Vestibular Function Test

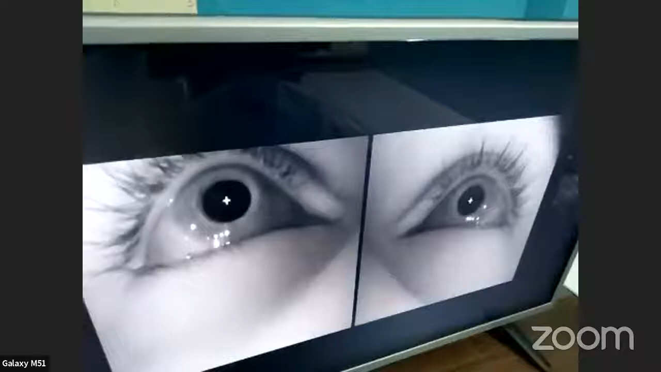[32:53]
But the advantage of an infrared camera is we can still see his eyes very well.
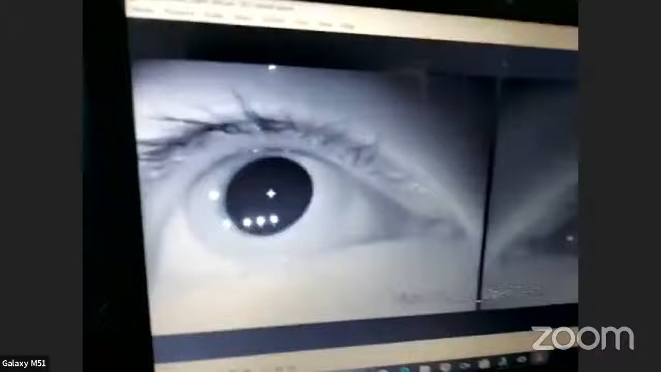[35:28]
this is a patient of BPPV.
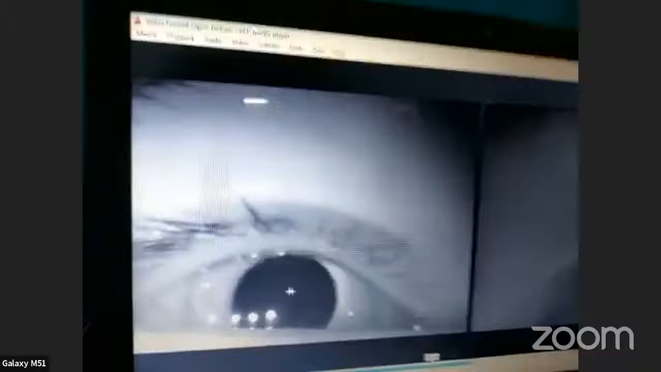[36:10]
Now, on the face of it, this may look like a horizontal nystagmus. You need to focus on the patient. I've always said, if you want to look at whether the nystagmus is torsional or simply horizontal, don't look at the pupil.
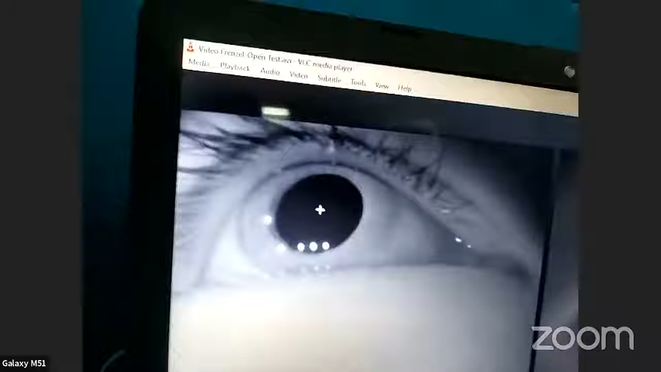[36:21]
Look at the congested blood vessel. Because the pupil is circular, it is always difficult to see if there is very little torsional movement, if the vertical movement is low.
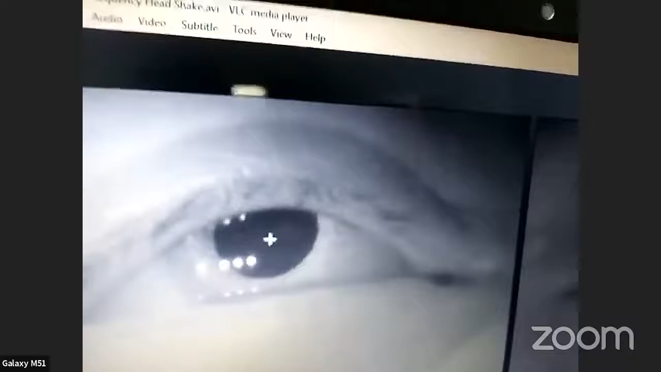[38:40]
You can see this is when I move the head in high frequency head shake. Stop it.
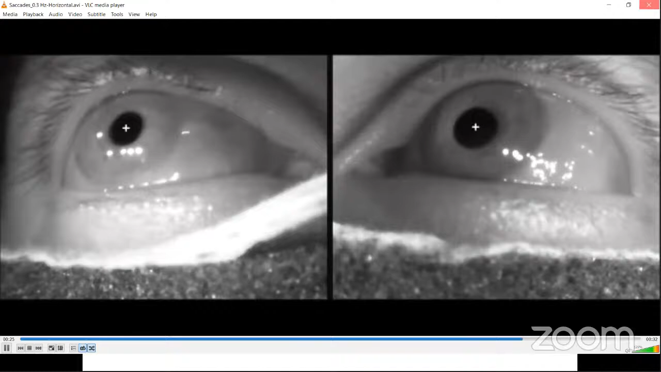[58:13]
He is not being able to reach in one target. So there is also corrective circuits. So the vertical circuits also same problem.